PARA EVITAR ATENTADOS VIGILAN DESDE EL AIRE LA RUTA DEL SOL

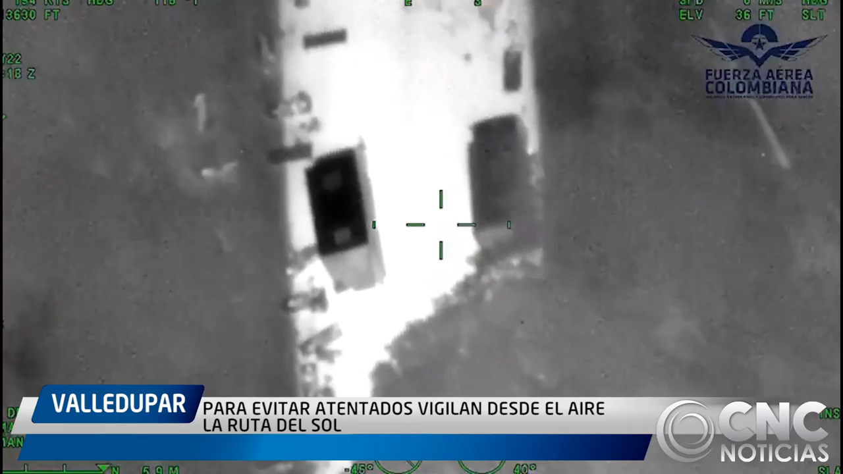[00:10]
Debido a los ataques ocasionados por el Grupo Armado Organizado LN durante la semana pasada,
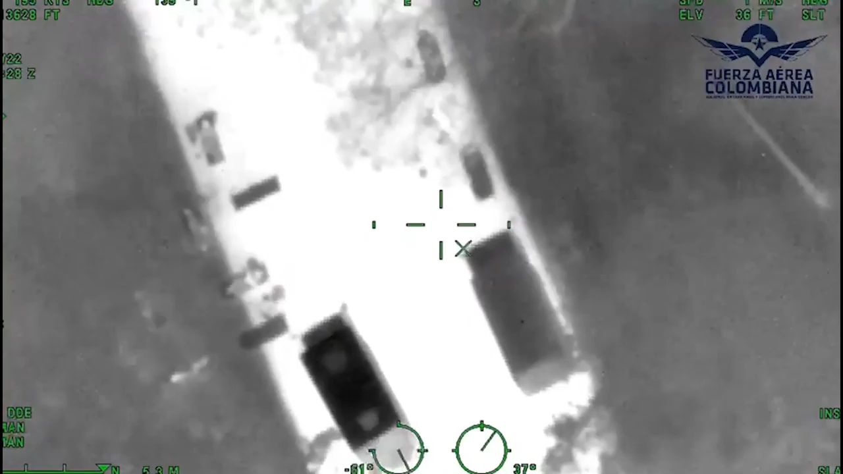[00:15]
se logró la construcción de un puente provisional en Pailita Cesar, el cual conectó nuevamente la movilidad del centro con el norte del país,